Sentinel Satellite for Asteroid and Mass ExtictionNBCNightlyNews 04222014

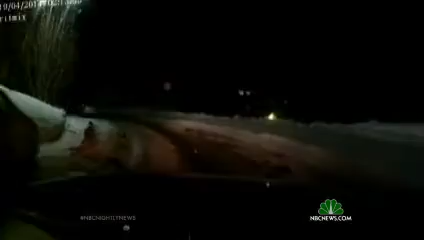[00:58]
including this one streaking across the night sky in Russia on Saturday.